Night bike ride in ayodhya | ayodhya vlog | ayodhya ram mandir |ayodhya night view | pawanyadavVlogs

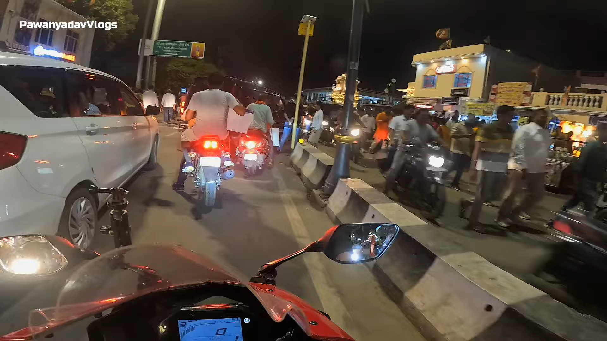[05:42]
भूमी पत्थ और बहुत ही फेमस पत्थ है यह आयोध्या का
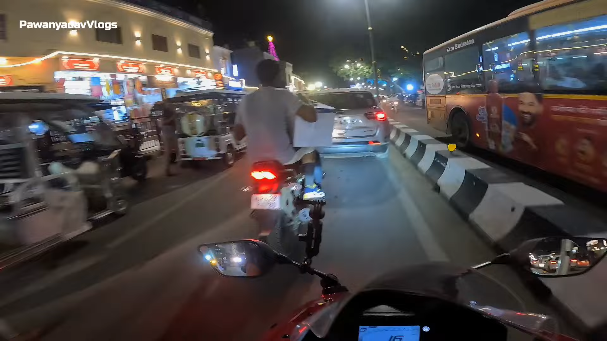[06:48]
पूरा अब चकास वाला यहां पर सेड़ाम होस्पिटल एधर साइड
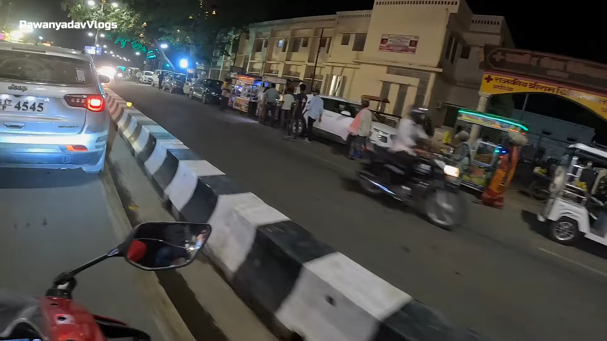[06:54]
लोगों अब भंडारा यहां दिखेगा
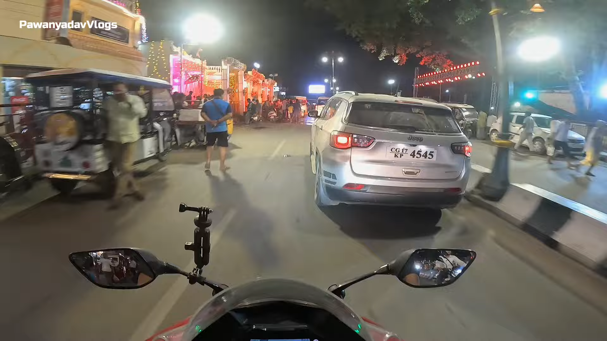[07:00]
विद्धम टकड़े वाला लाइट लगी है इधर साइड लाइट लगी है और इधर भंडारे हो रहे
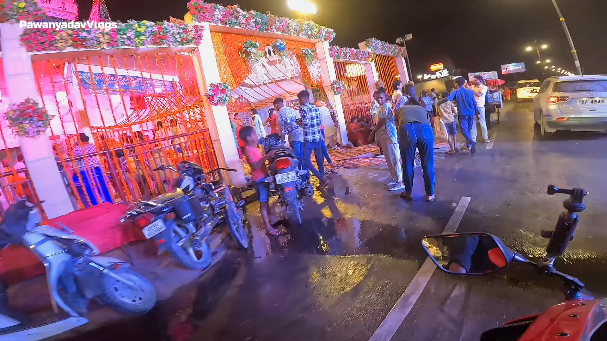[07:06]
हैं मस्त लग रहा है एक नमबर का भाई भीड़े जै शेर
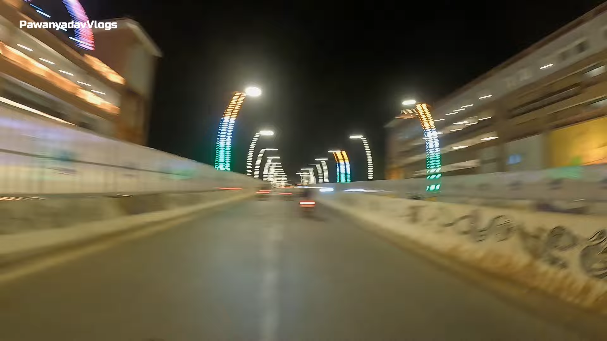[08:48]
हो गरा दिख जाता है दोर कि इधर साइड वावले में आपको पार्किंग गराव दीख आते हैं इसमें
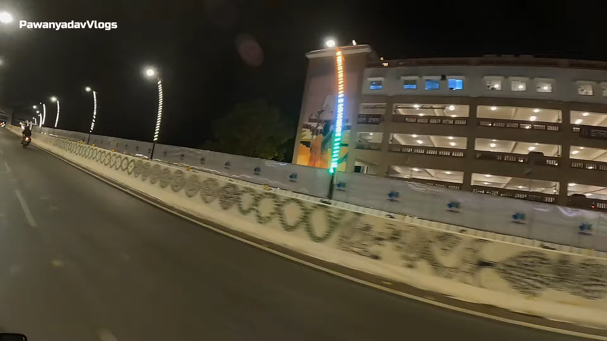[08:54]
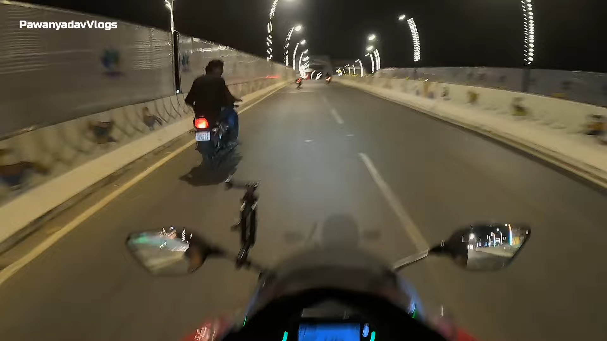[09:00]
बहुत सारे से रेस्टोरेंट रहा है और यह चेप करोगा रहा है मास्त लग रहा है
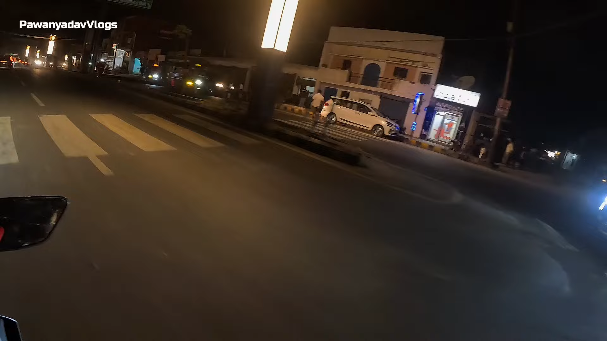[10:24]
इतना जा रहे हैं तो अब हम पहुंच गए हाइवे के पास आप समझ सकते हो कितना ज्यादा आसान रास्ता है स्रीटाम मंदिर जाने के लिए यह वाला सबसे सौटकट रास्ता है और अराम से आप जो है
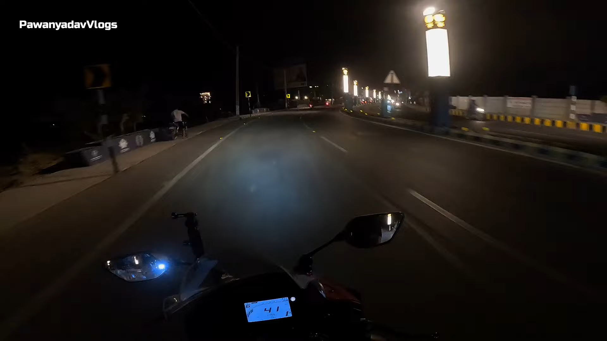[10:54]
यहां पर जा सकते हैं देखिए आगे सामने ही आ गया है हाइवे नेशनल हाइवे एनेश वांटी सेवन तो मैं सर्जेस्ट यह करूंगा आप जब आयोध्धा जाएंगे उससे पहले ही आपको यहां पर मिल जाएगा तो आप य
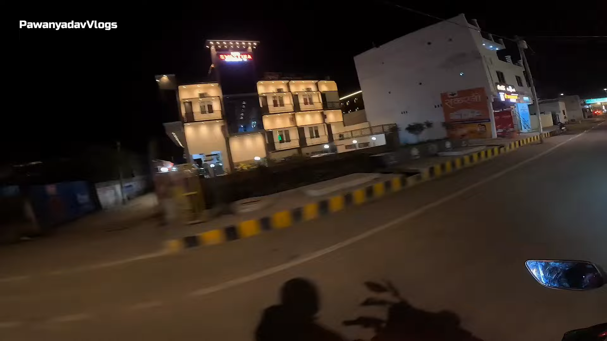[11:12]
जरूर एक बार जाएं और ट्राइ कर सकते हैं और राम मंदिर यहां गुंव सकते हैं यहां पर लिखा हुआ है
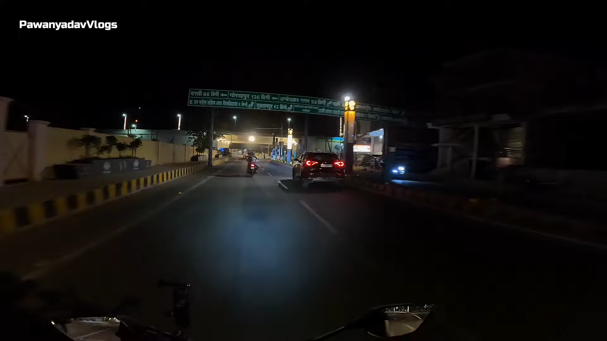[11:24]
तीन किलोमेटर अयोध्या राम मंदिर है यह आगे नेशनल हाइवे एनेश टॉनटी सेवन साहिनमा बाइपास आप सइनमा बाइपास